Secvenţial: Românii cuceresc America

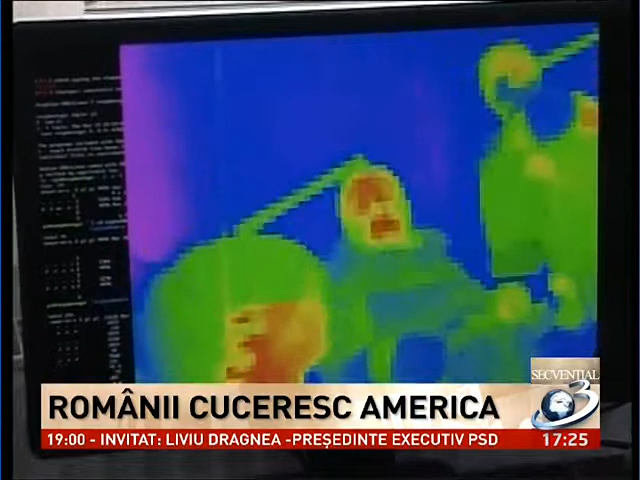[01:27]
Ne putem da seama, când o să punem pe drone, unde se va afla zona cea mai călduroasă din vegetație sau pădure.
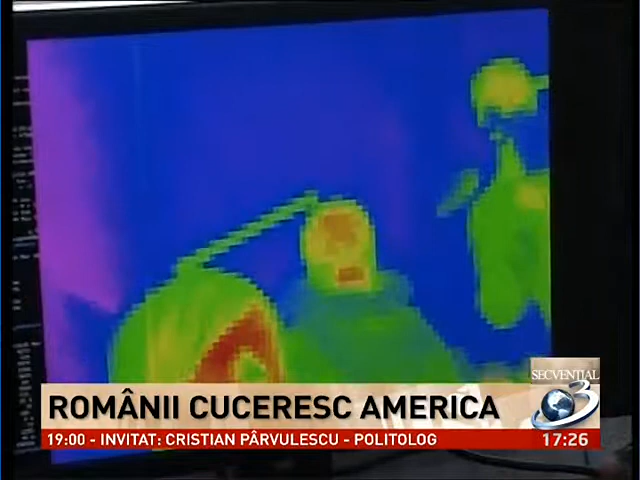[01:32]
Cu acest senzor, cu Raspberry Pi și cu acest senzor, o să putem să creăm un server pe care datele o să vină online. Drona este o îmbunătățire a proiectului de anul trecut.